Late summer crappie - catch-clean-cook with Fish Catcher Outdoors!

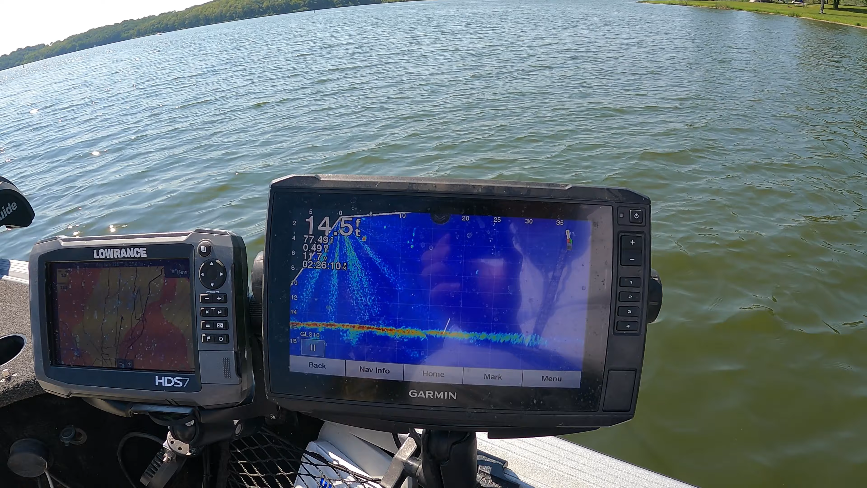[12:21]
Ooh, there's a fish just went by. Ooh, look at this big fish at the top, for sure.